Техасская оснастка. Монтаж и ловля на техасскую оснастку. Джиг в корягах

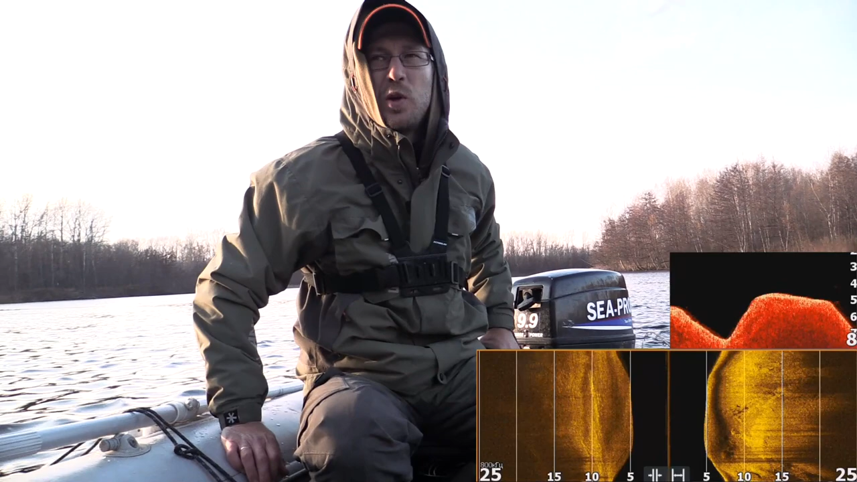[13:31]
Сейчас под водой покажем, как выглядит то первое место, на котором мы ловили. Будет виден береговой свал, закоряжен, там лежат поваленные деревья, очень много различных структур, которые интересны для хищника и, соответственно, сложны в облове обычными стандартными приманками, стандартными джигами. Вот такие вот структуры, там огромные деревья, то есть вот сюда бросать джиг-головку просто приговор для того, чтобы ее оторвать. Ну и, в принципе, я думаю, пора двигаться на следующую точку другого типажа.